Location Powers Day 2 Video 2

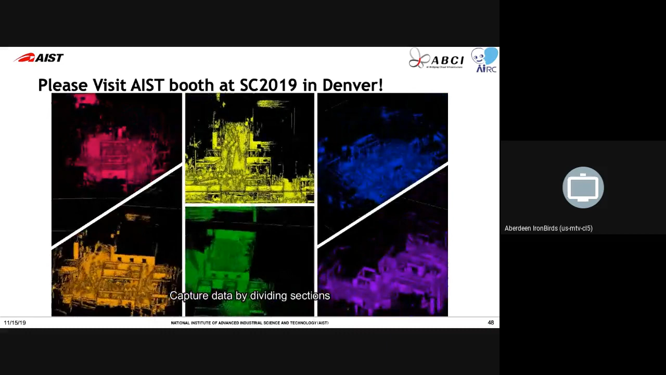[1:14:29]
the point of cloud data is dividing into the several the sectors,
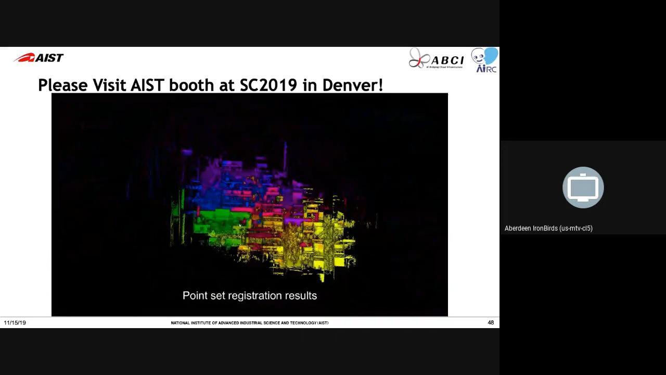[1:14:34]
and then the also the gathering such an the data,
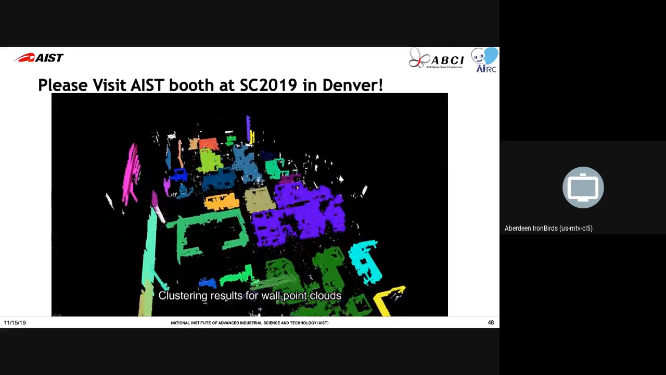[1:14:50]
and then the such an space object,
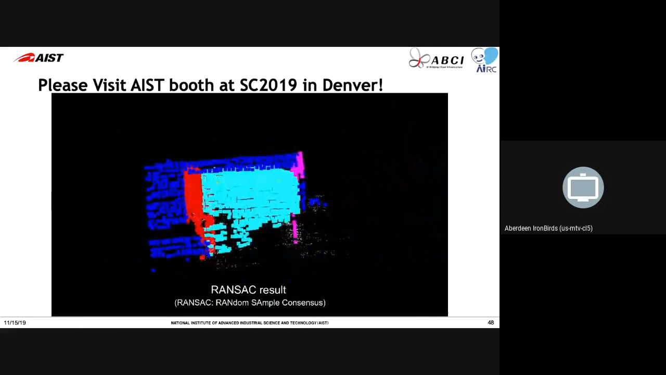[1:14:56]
as well as the small the object like on a chair, the tables, etc. So there can be, well,
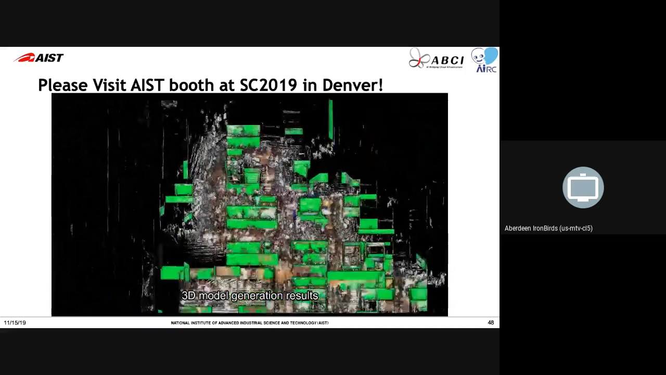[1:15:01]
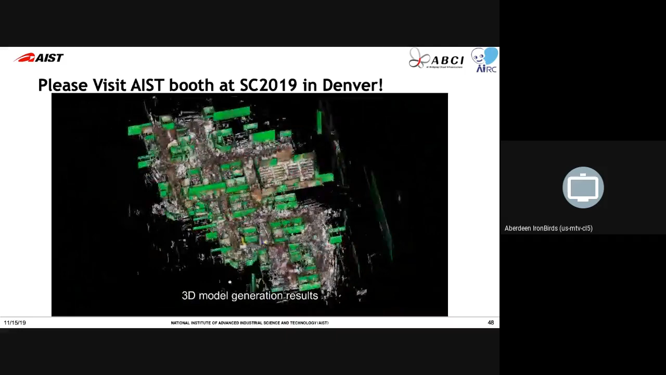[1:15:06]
the uses of the AI technology to the recognize, you know, what is what.
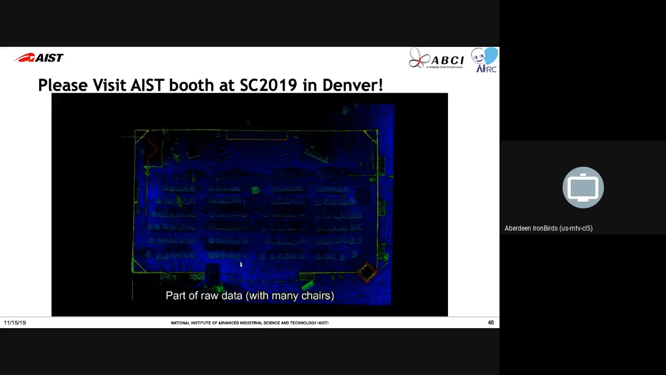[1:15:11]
So that's a similar thing. And finally, we're still working on the satellite data and the archives at the AIST.
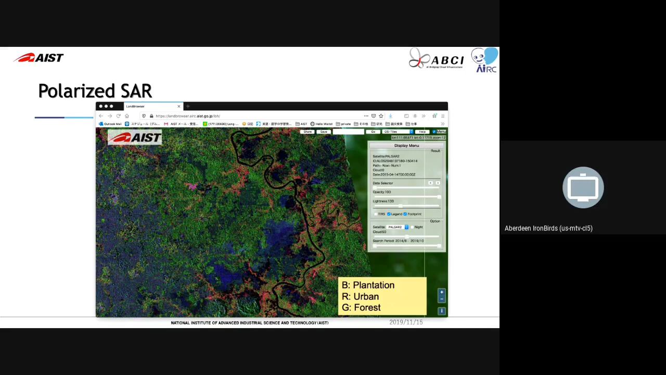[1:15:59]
lively the image can be created, but the original solid data is actually black and white, so that we are the combined together with the optical data and the solid data,
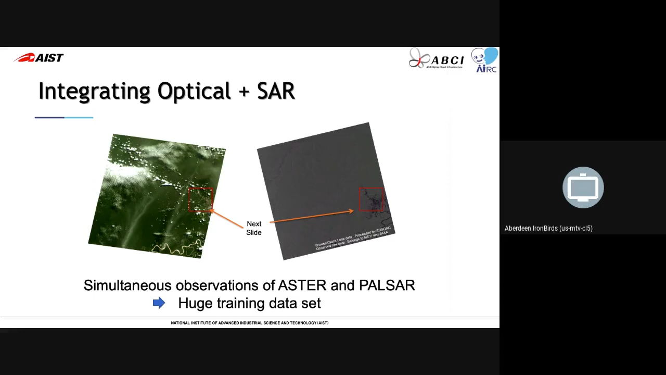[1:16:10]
and by using a lot of the deep learning type of the application to see what's in the real color under the cloud,
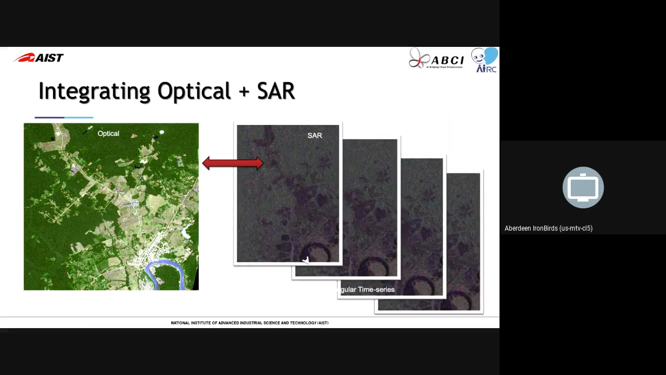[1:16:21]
so making the training in the such an solid data with an optical data, and then they